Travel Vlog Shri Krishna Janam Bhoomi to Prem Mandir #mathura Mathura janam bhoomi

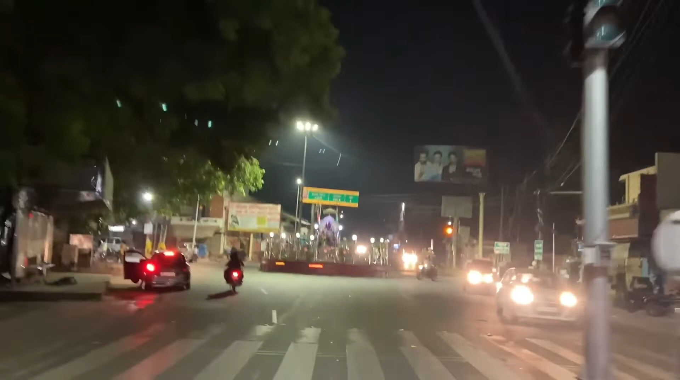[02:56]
अभी ये लेफ्ट में जो रोड गया है ये जाता है हमारा NH2 की तरफ और सामने वृंदावन। ये हमारा अग्रसेन चौक आ चुका है जिसको आपको कहीं और नहीं जाना है,
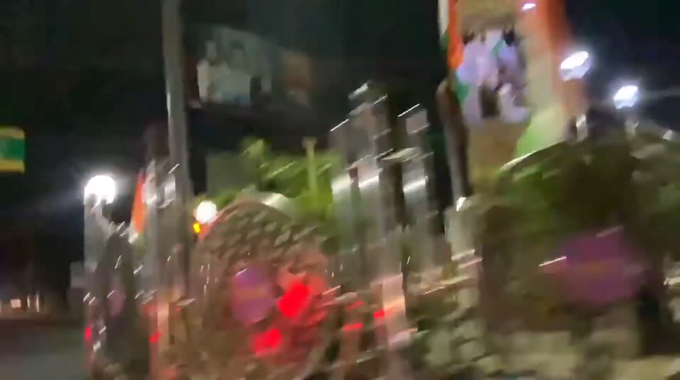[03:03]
इसको क्रॉस करते हुए वृंदावन की ओर जाना है।
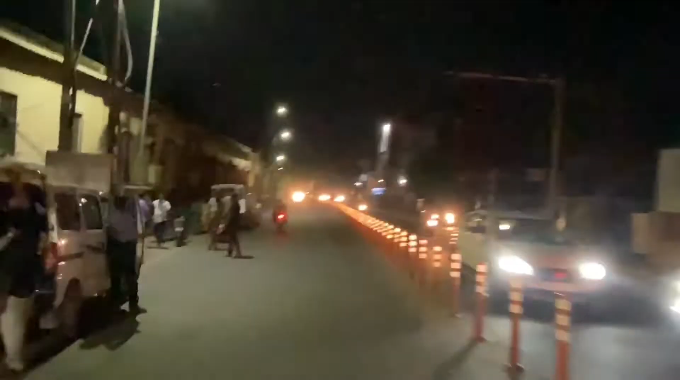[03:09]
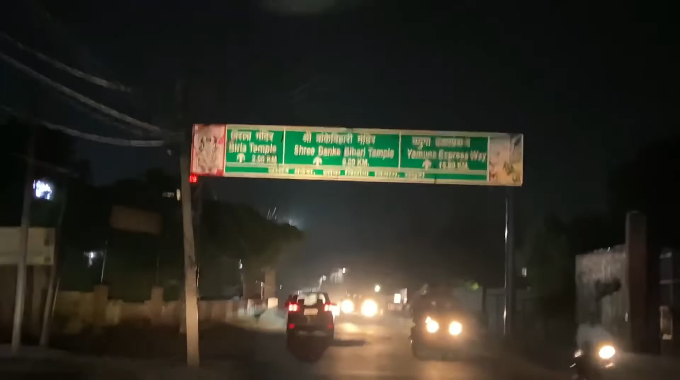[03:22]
बिरला मंदिर 2 किलोमीटर, फिर बाकी वाली मंदिर 9 किलोमीटर, यमुना एक्सेस में 15 किलोमीटर।
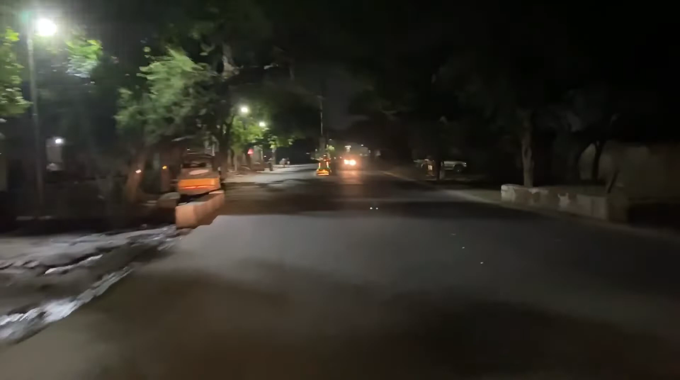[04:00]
वृंदावन के बीच में। जैसे हमने बिरला मंदिर अभी क्रॉस किया था तो बिरला मंदिर क्रॉस करते ही ये थोड़ा ये गाँव पड़ता है, इसका नाम है दौरेरा बागर।
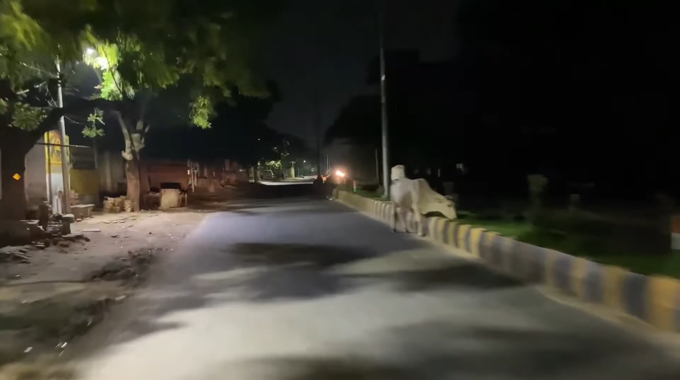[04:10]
तो अभी जस्ट हम कुछ ही देर में वृंदावन पहुंचने वाले हैं।